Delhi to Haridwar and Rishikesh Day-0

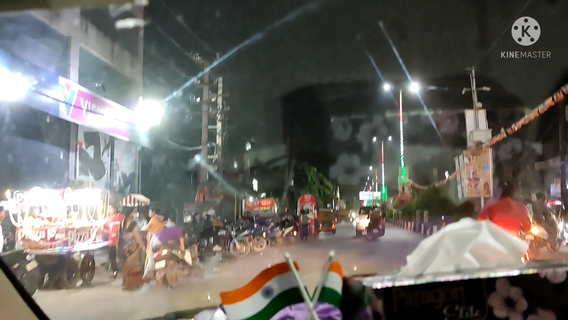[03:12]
शुक्र है कि अभी जो है रोड, अभी रोड जो है खाली मिलेगा, कोई दिक्कत नहीं होगा।